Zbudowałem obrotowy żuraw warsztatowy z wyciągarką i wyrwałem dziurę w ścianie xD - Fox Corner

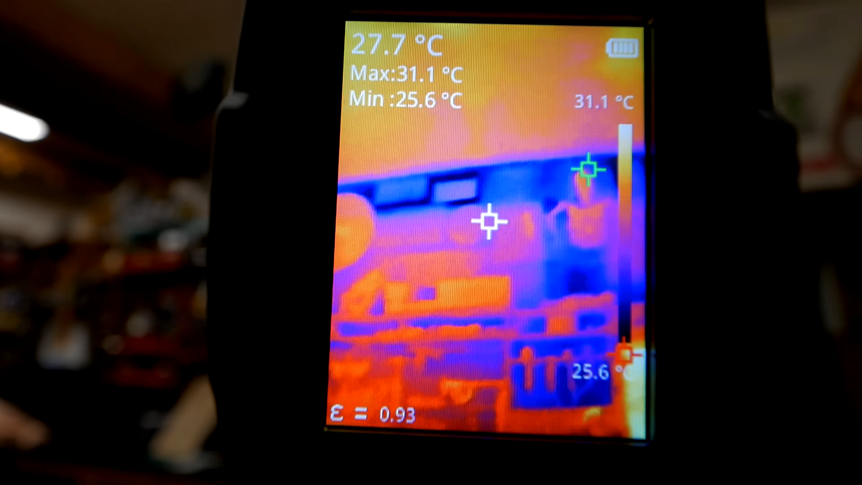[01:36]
On screen: spot 27.7°C, max 31.1°C, min 25.6°C, scale top 31.1°C
Ta taka niebieska linia, która idzie dookoła całego garażu. Widzicie tam, o, o, o, o, jak jest ten znaczek Coca-Coli.
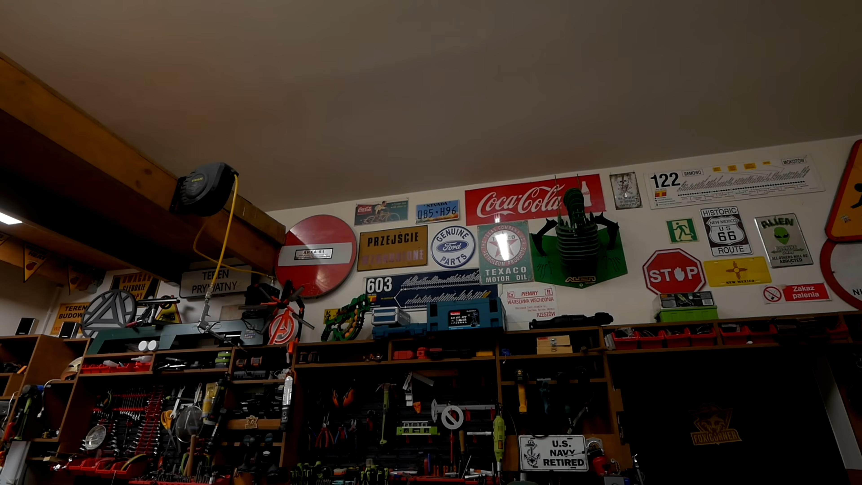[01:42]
Ten lewy. To tam idzie betonowe nadproże. Ono zakręca tutaj w prawo i wchodzi tutaj nad bramę.
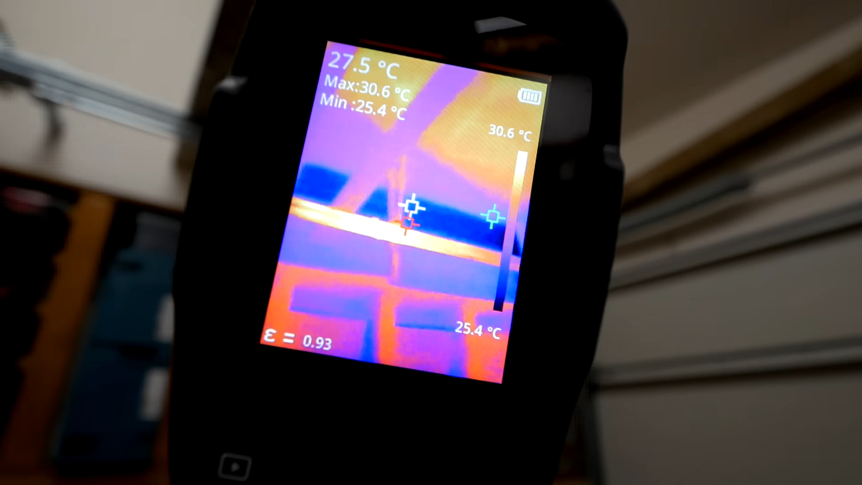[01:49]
On screen: spot 27.5°C, max 30.6°C, min 25.4°C, scale top 30.6°C, scale bottom 25.4°C
Dokładnie w tym miejscu jak są te belki.